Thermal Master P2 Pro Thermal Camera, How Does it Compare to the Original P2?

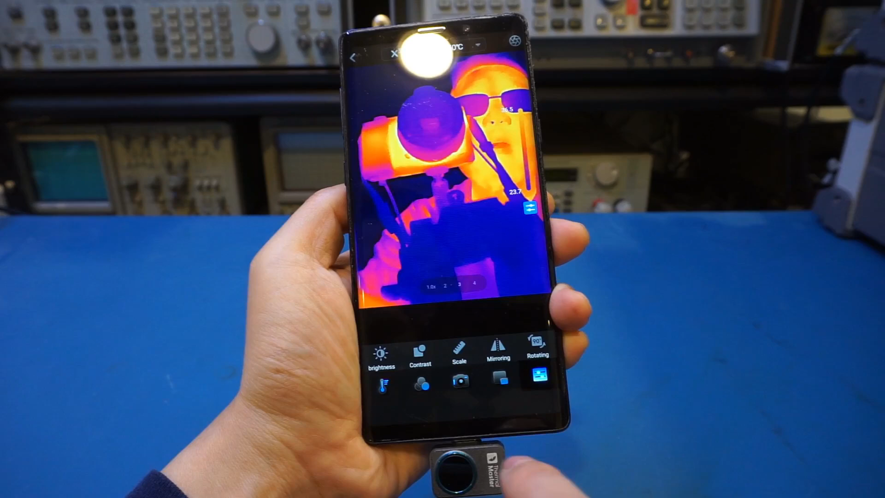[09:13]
And the scale is actually not turned on by default. So right now, I turn it on.
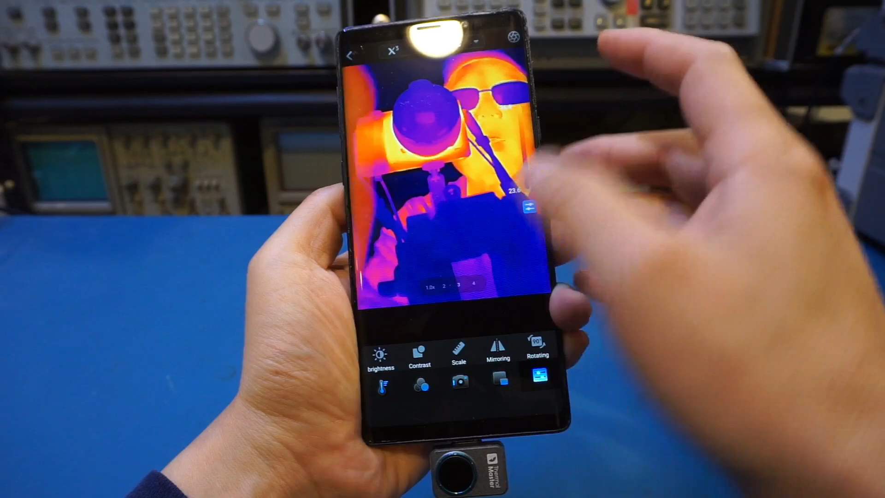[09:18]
You can see we can see the range. Not sure how well it shows up. 33 degrees Celsius. 36 degrees Celsius is the highest. 23 is the minimum. That's the temperature here. Now, you notice this is actually dynamic. Because right now, I'm showing the light up there.
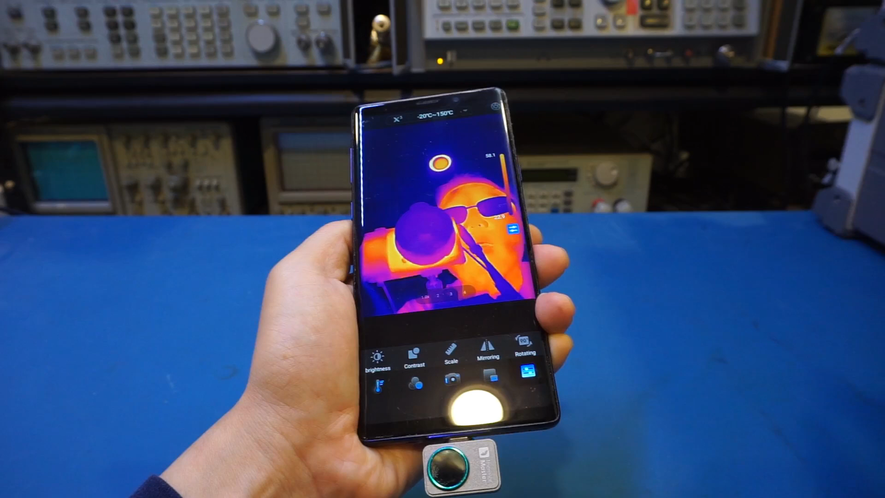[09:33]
And you can see that it changes to 57. So it does dynamically adjust the image based on the temperature range. And of course, we can do mirroring and rotating. And you get the idea. So the function here is definitely very useful and intuitive.
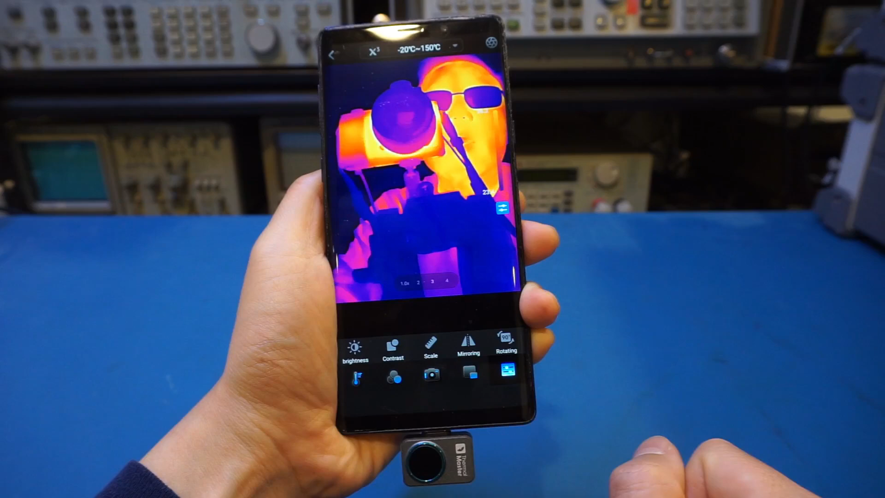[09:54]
And of course, we have the temperature range. As I mentioned earlier,
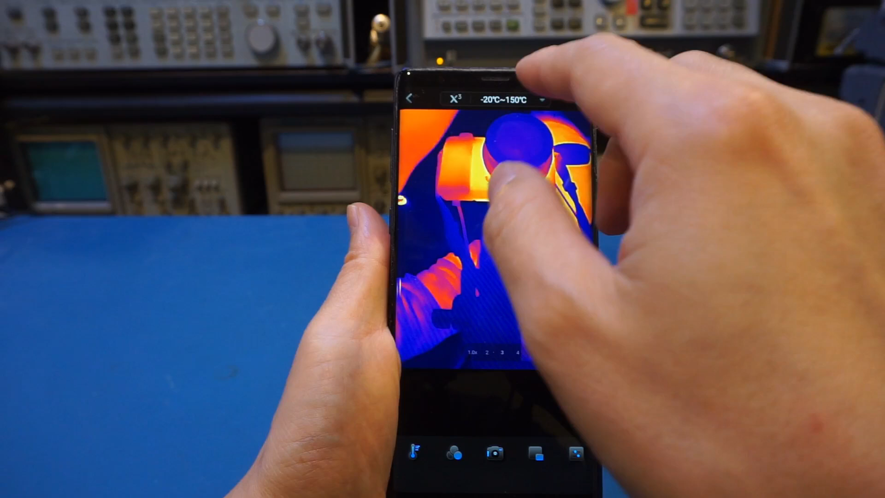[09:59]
you can select right now where in the lower temperature range is from minus 20 to 150 degrees.
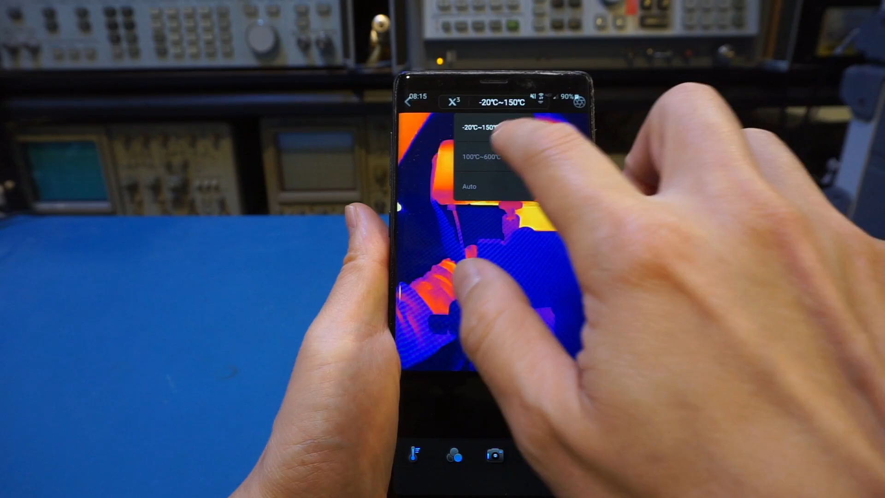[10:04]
Of course, you can select to 100 degrees to 600 degrees. It does take a few seconds for the camera to recalibrate.
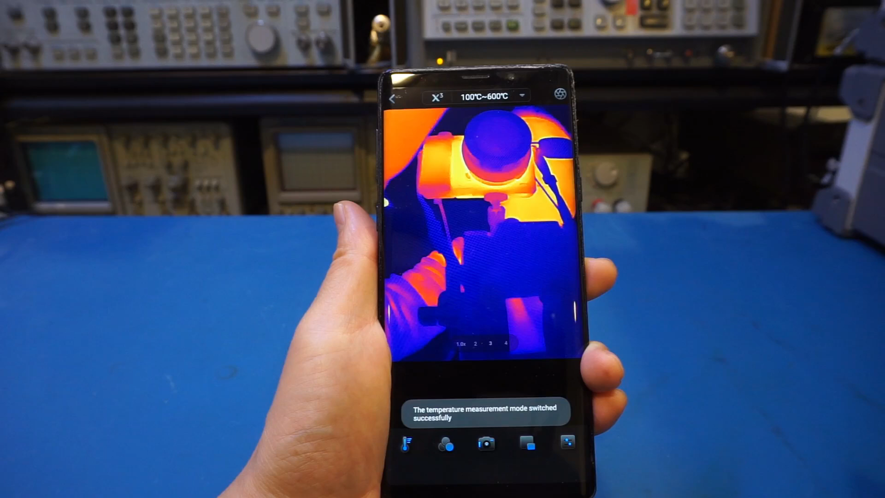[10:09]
And once we recalibrate it, you can see the image quality dropped significantly.
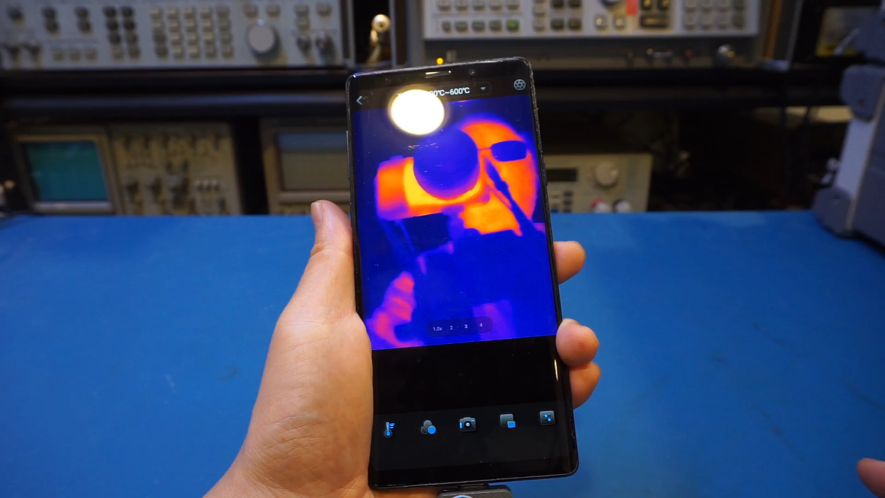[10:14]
As of course, right now, we're in this higher temperature range.
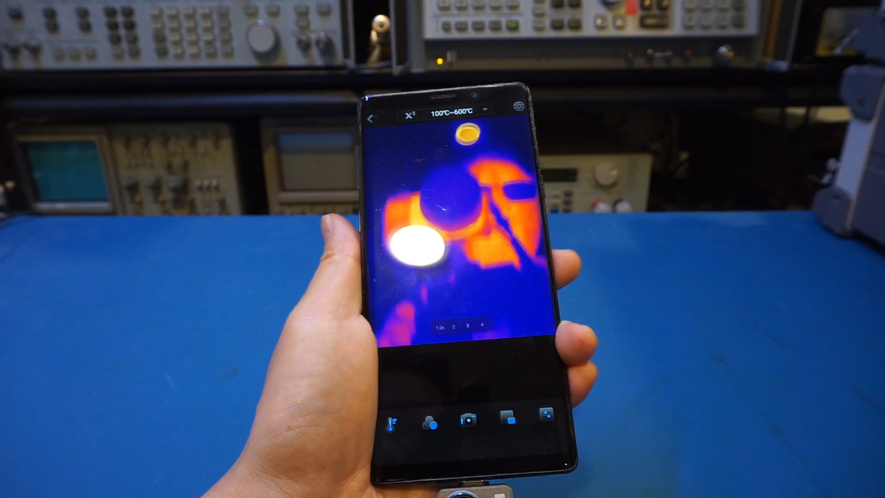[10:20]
That is to be expected. You know what, let's actually use this mode to measure the operating temperature of a MiniWare MHP30 hot plate.
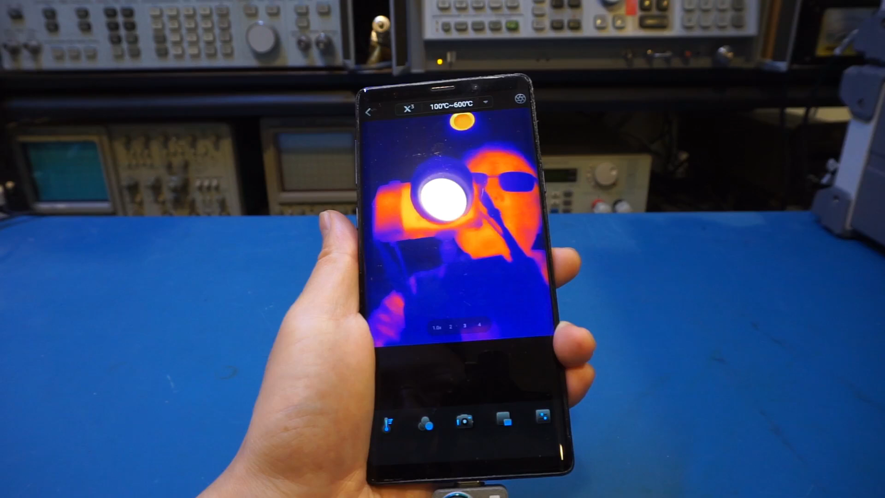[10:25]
And for that, I need to flip around the thermal camera here.
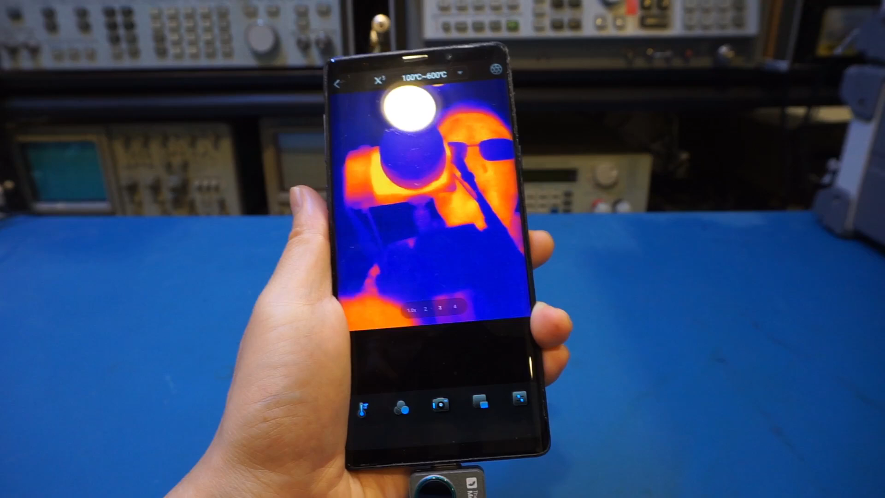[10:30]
And here is our MiniWare MHP30 hot plate, which is operating at 350 degrees, which is the highest temperature you can get. So now let's take a look.
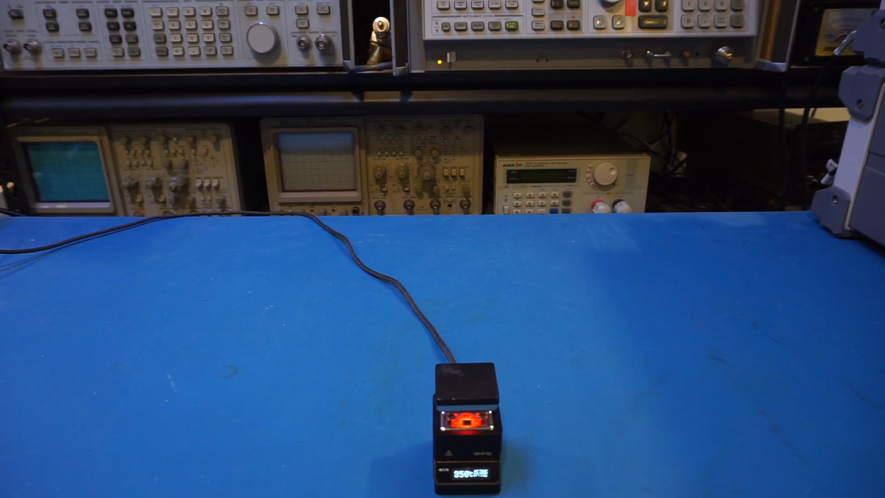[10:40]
So let me try to record so we can see this side by side here.
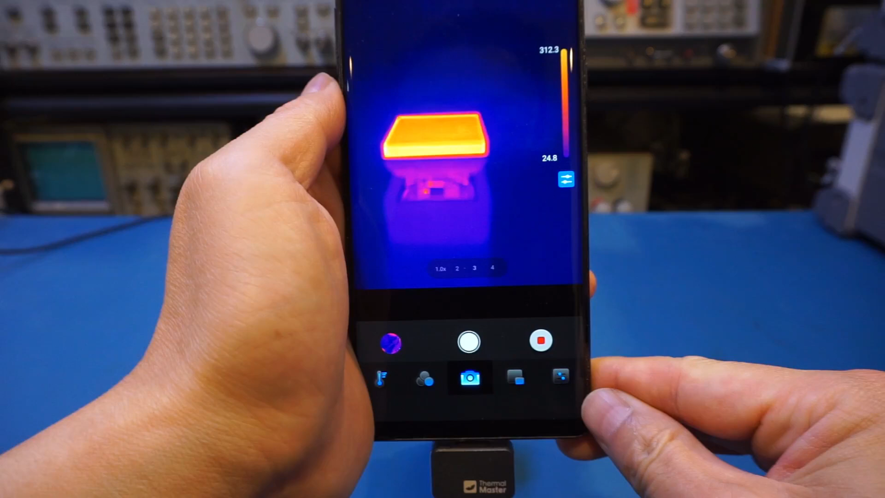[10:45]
And you can see the temperature we're measuring here is roughly 320 degrees, which is a little bit off.
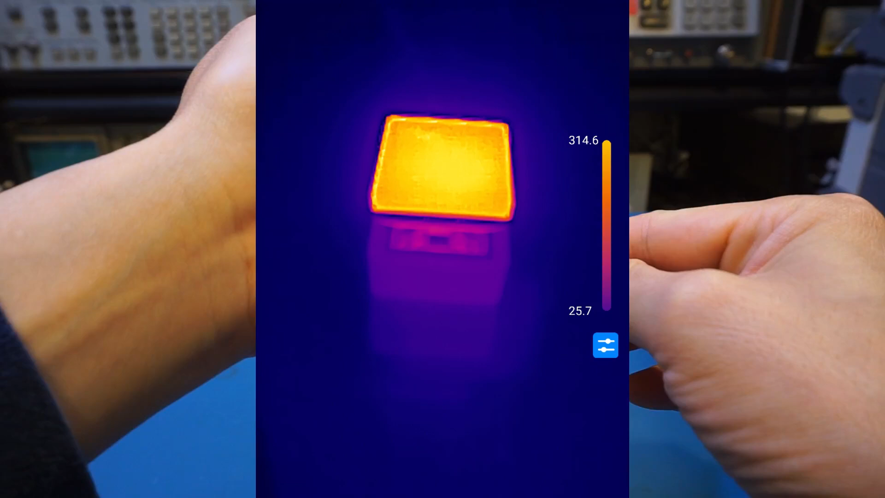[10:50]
But that's probably to be expected, given that the surface intensivity, we don't necessarily know what it is. That is just approximate. So right now, remember that number.
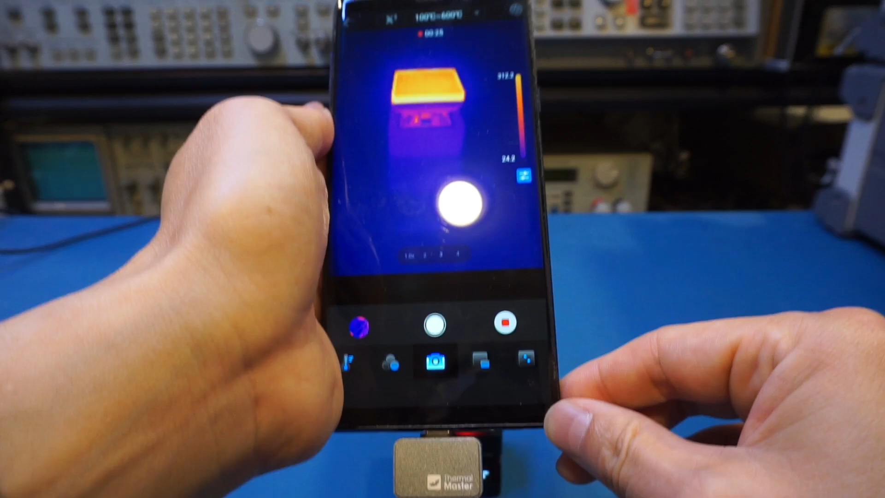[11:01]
Now we're going to use another thermal camera to validate that reading. So here is our Kaiweats.
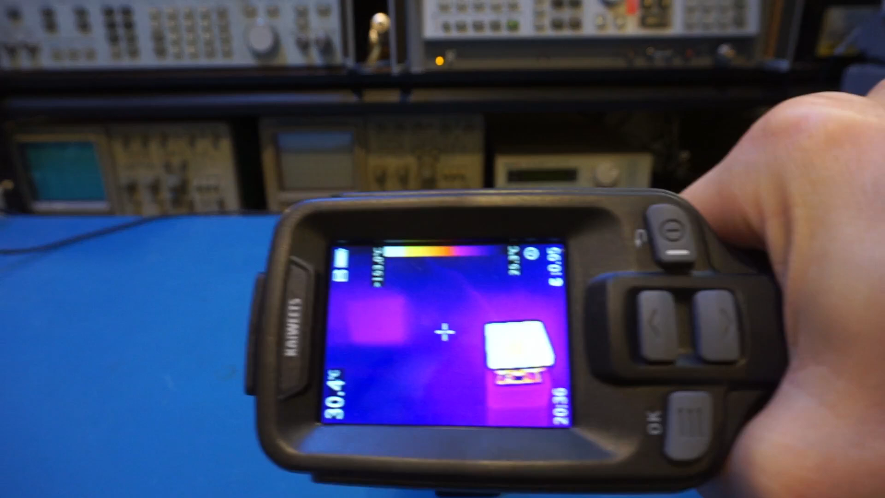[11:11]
So you can see that the temperature reading we're measuring on this Kaiweats is at around 320 degrees,
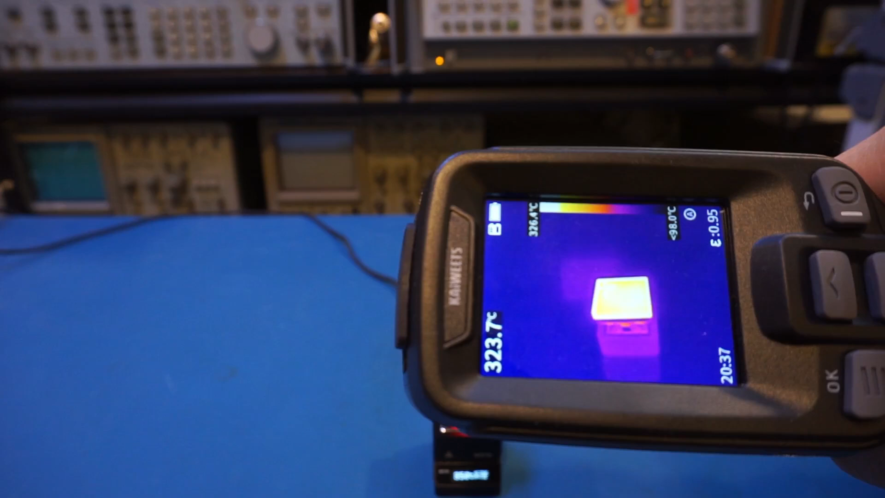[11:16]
On screen: spot 323.7°C, scale top 326.4°C
which is very similar to the temperature reading we got on the Thermomaster.
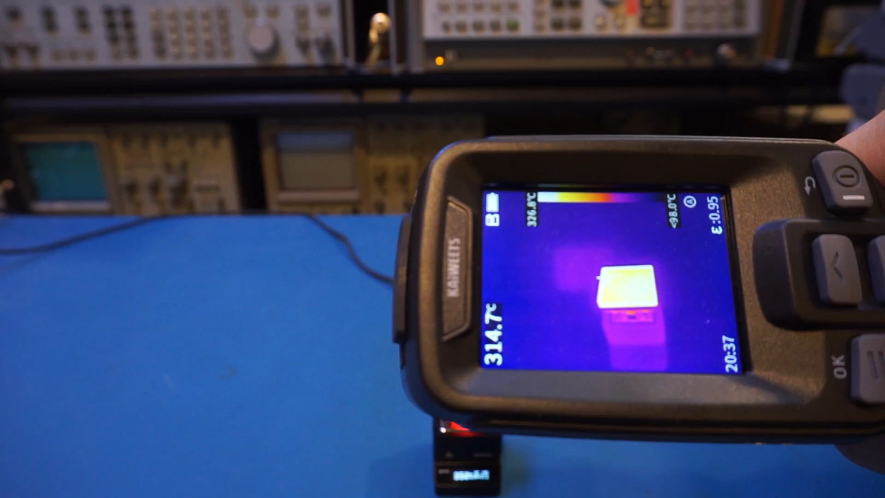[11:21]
On screen: spot 314.7°C
And by the way, as I mentioned earlier, the Invisense P2,